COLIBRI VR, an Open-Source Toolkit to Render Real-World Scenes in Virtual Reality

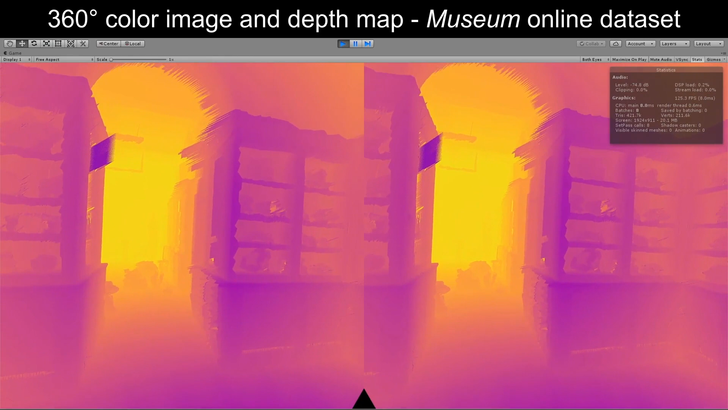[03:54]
to perform global 3D reconstruction, to create meshes based on per-view depth,